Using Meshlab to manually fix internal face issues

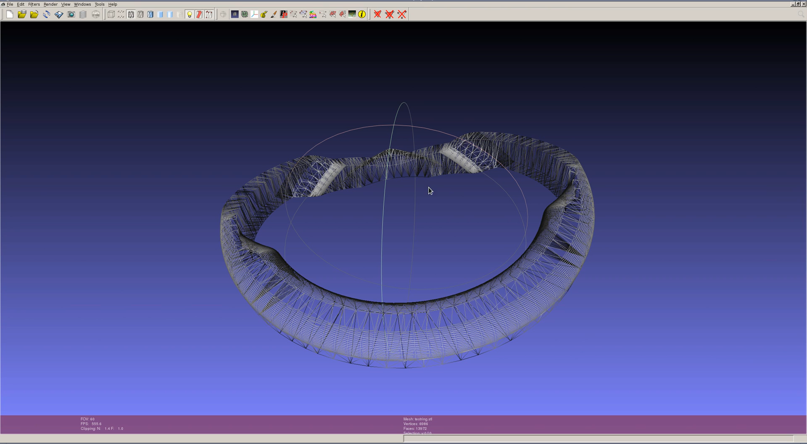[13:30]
these curved surfaces over here completely unnecessary so now that we have a fully manifold surface we can do a triangle reduction filters remeshing simplification reconstruction do a quadratic x edge collapse decimation already it by default it cuts it in half so we go from 13,000 faces to 6,000 faces or 7,000 might as well just tell it let's go to 5,000 faces quality set the quality to one with the quality is in a zero to one scale so set it as high as possible let's
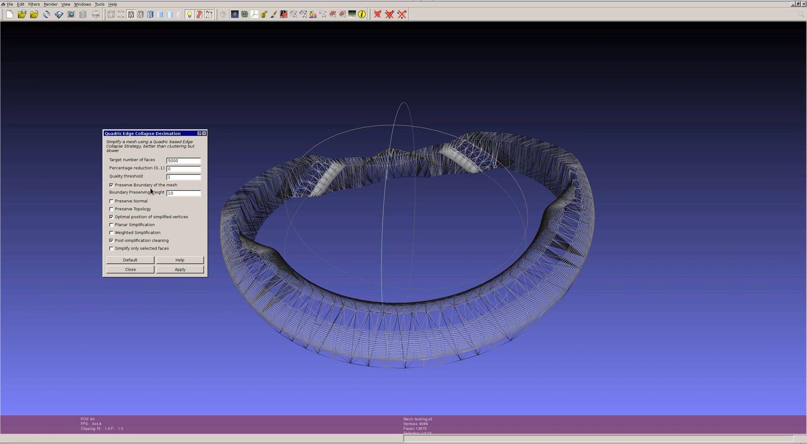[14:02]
preserve the boundary in the mesh let's highly weight the boundary so it doesn't change the actual surface because that's what matters when we print it anyways we don't care about normals or topology it'll actually maintain those already for us and then if we had apply here